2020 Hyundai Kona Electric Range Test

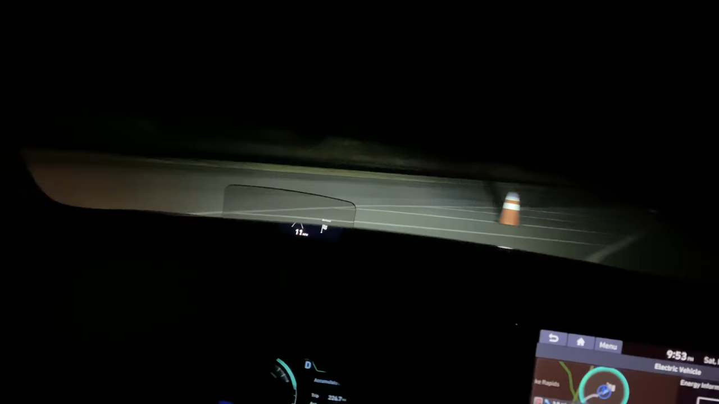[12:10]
So I'm just kind of driving up and down our little access road here. Kind of don't want to get stranded on the other side of the track. It's a two mile long track. It would take forever to walk around.
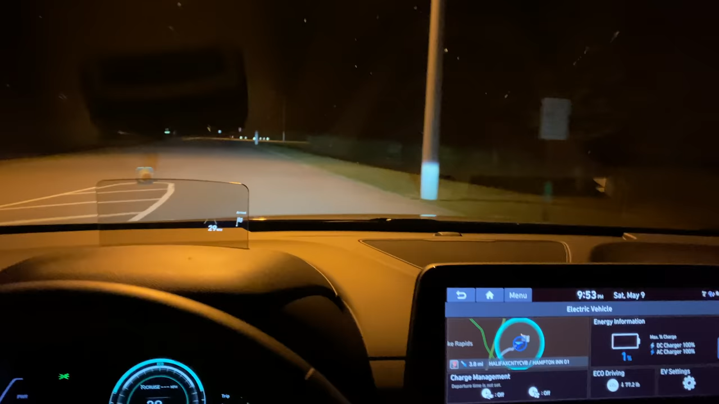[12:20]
So I'm just going to drive up and down around the buildings. 0%, 227.9, 228 miles.
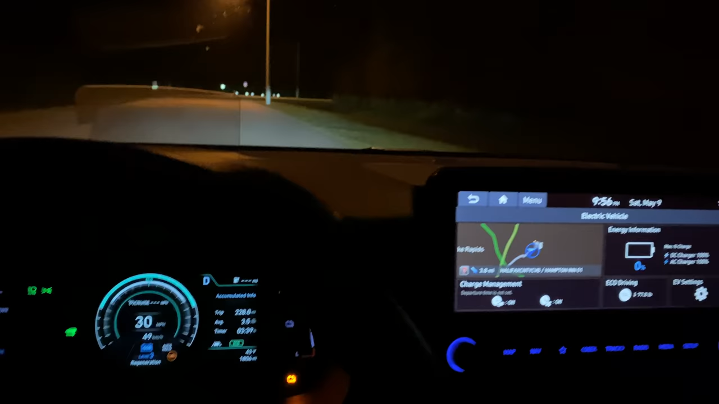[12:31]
Officially matching the bolts range that did 228.6. But look, that's near as makes no difference. I don't know if we'll be able to get another loop around.
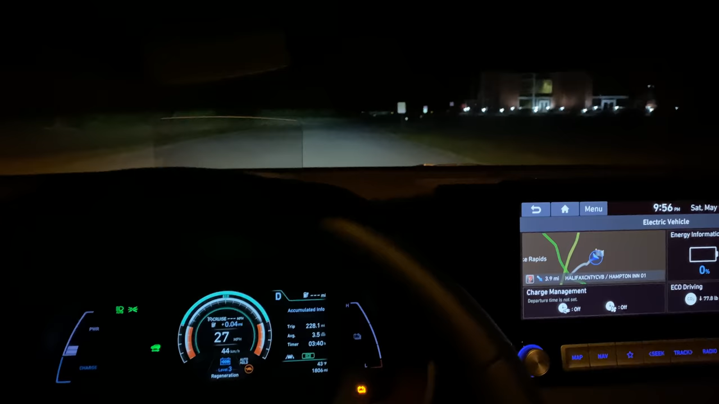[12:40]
That's wide open on this car. Really slow. Let's see if we can do another lap. I think we might be able to. Let's try it out. Kind of whizzing around here, but no one's here at 10 o'clock at night, except for the dogs. Hopefully they don't run out. Oh, there's Alyssa waving me on. So we're good to go. She was saying, go, go, go. Oh, what is that? A fox? Is that a fox? That is a fox. I don't know if you can see it on a camera. We have foxes, coyotes, a whole bunch of stuff around here.
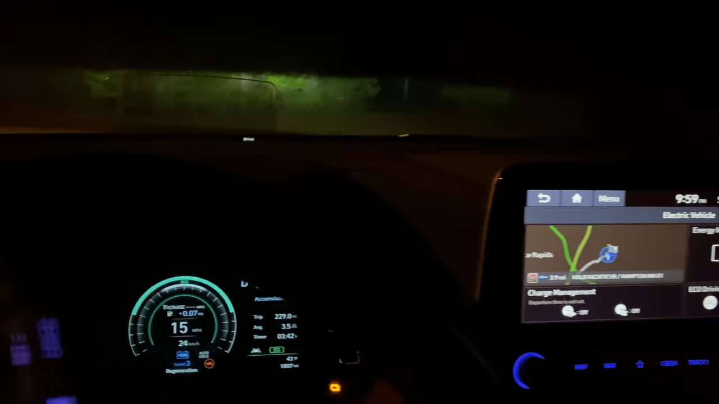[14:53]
The whole car just died there. We're going to try and carry momentum.
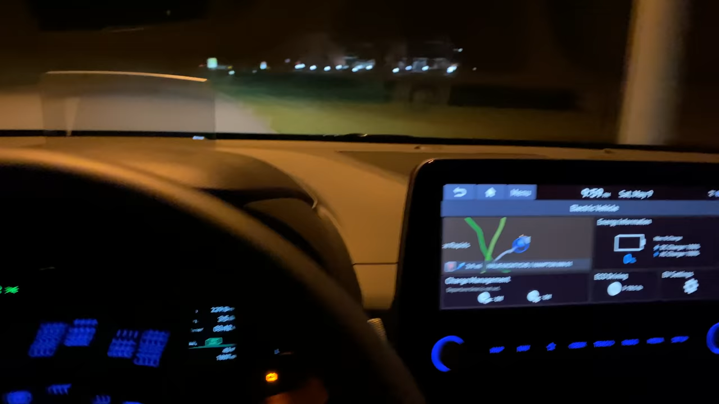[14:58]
Oh, it's, yep. That's floored. And it is not doing anything.
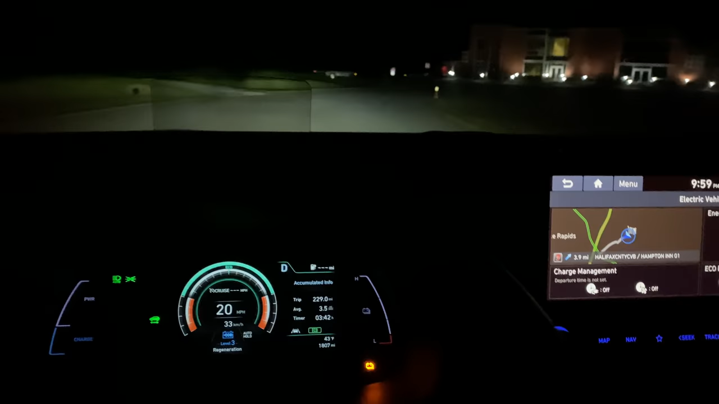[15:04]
Barely a hint of power.
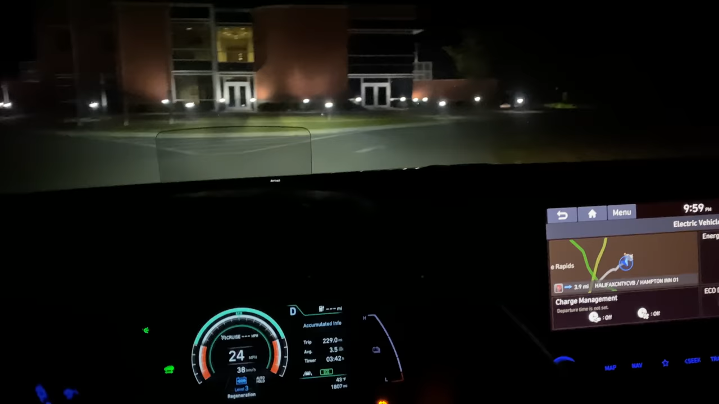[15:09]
So I'm going to pull it in the garage now because wide open doesn't, wide open isn't doing anything. Nope. She's waving me on, but we're pulling in.